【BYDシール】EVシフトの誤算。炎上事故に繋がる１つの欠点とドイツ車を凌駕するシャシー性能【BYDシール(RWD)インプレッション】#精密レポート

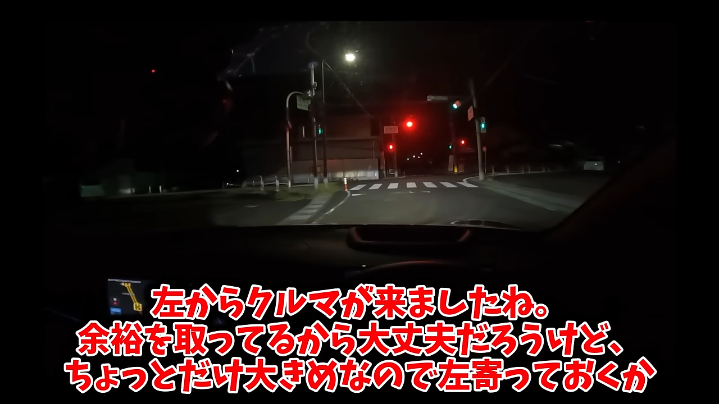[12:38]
左から車が来ましたね。余裕を取ってるから大丈夫だろうけど、ちょっとだけ大きめなので左寄っておくか。最初にハンドリングをレポートしてしまいましたが、一旦基本的なサイズ感や取り回しに関する話をします。前後に4800mm、横幅は1875mmと、デカいってほどでもないけど、取り回しがいいとは言い切れないサイズ感。今の左折のような丁寧な操作と、確実なタイヤ位置の把握を心がければ問題はないですが、ちょっと窮屈な場面は多いです。そんな時に助かりそうなのがこれ。豊富なアシストカメラシステム。